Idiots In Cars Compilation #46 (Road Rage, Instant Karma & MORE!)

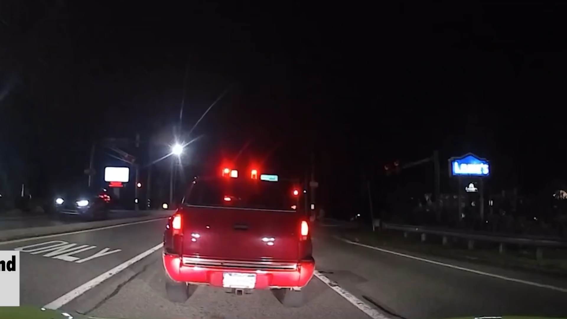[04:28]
This idiot driver didn't slow down on a red light and went over the curb.
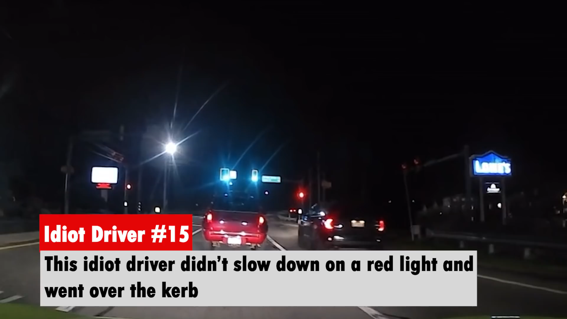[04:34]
No way. No.
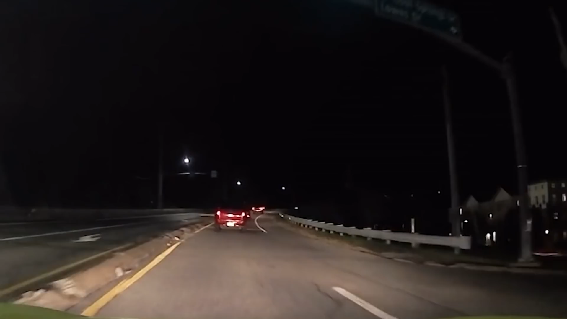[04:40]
This idiot driver skips a long line of traffic by taking the wrong exit only lane.
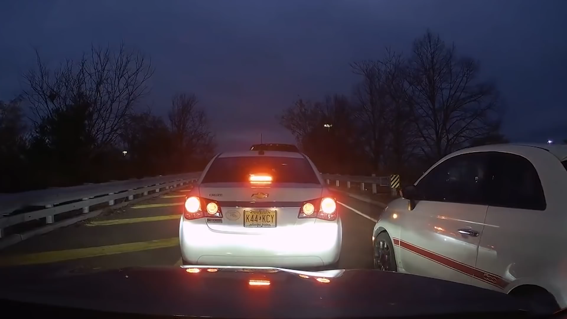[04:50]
This idiot driver was reversing on a mid-turn.
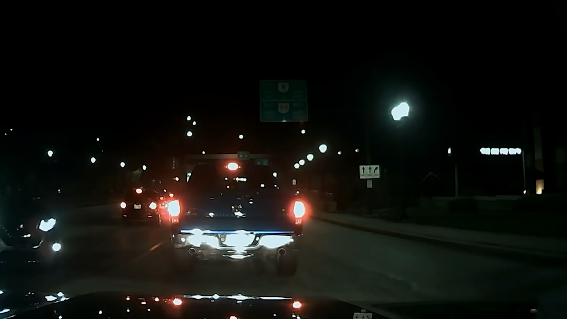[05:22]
Uh, sure buddy, you can just do a U-turn, it's my lane, like, go for it.
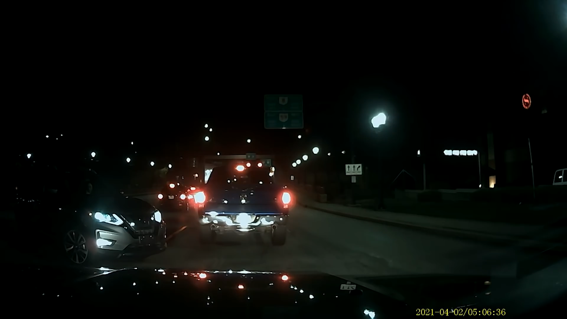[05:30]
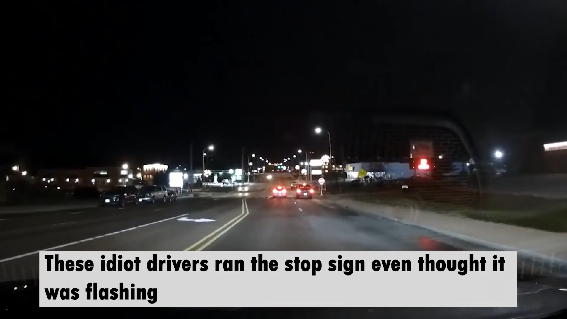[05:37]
This idiot driver ran the stop sign even though it was flashing. They're trying. I give it. Hey, they're professionals. They're being professional.
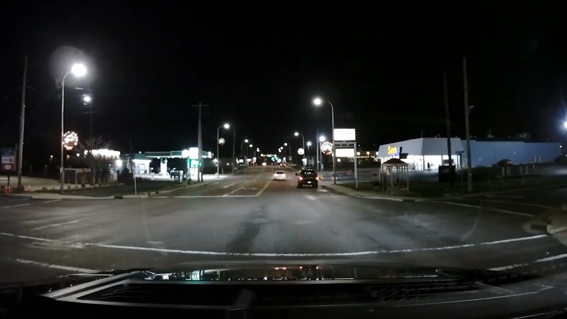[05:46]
They're going out there and giving it an old professional try. Hey. This stupid driver exited the lane from the left lane carelessly.